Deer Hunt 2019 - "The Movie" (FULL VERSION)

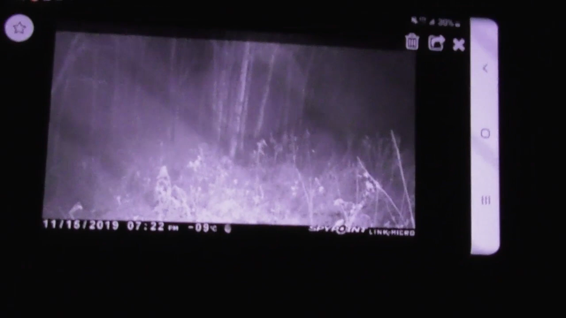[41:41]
Oh, I see it right there. See the eyeball? I don't know why it looks so hazy here.
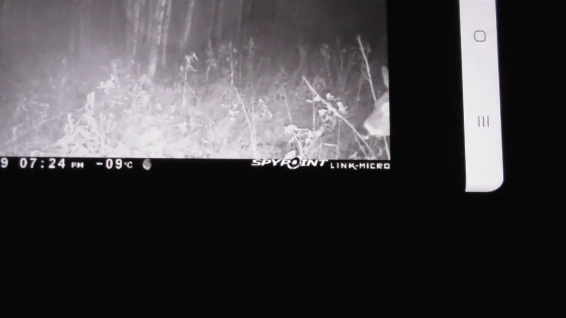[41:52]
Oh, there's a deer.
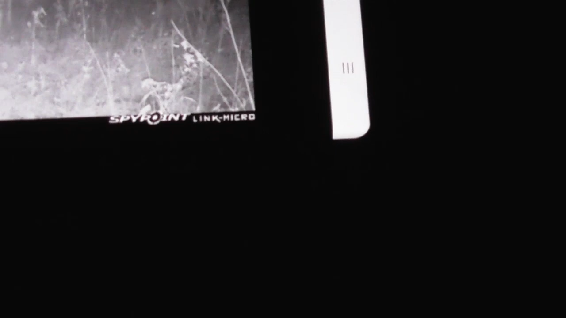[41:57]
Oh, there's another deer. Can't really...
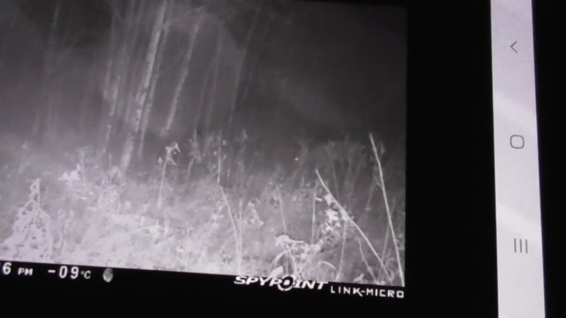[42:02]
Oh, yeah, there's another one. Same one, I mean.
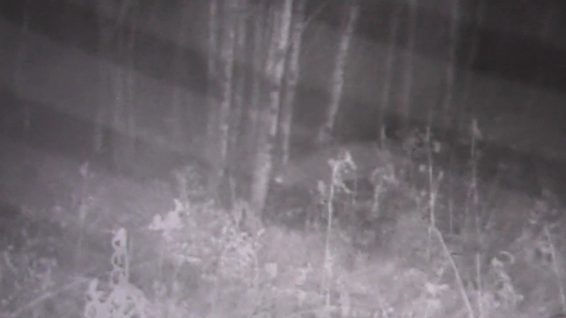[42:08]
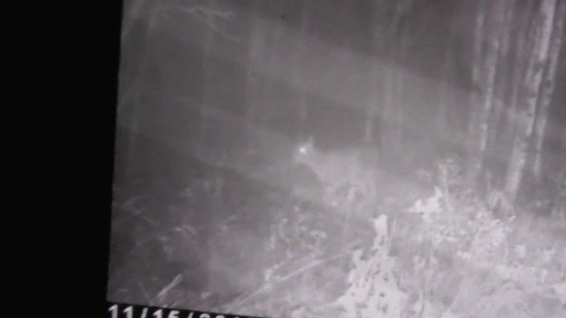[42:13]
Looks like a doe to me. I need...
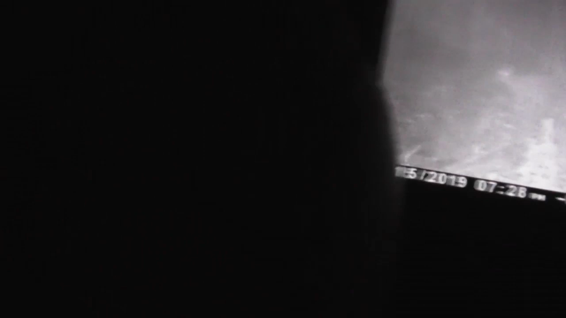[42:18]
There we go.
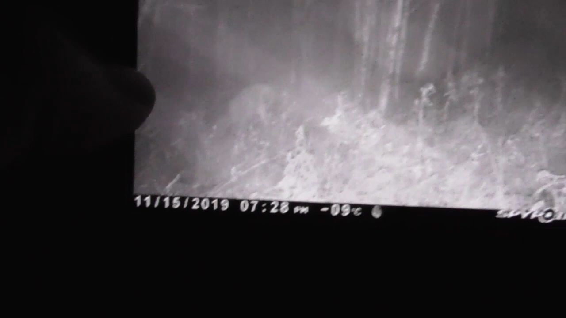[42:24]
I was at 7:30 last night, so they're moving late. Late.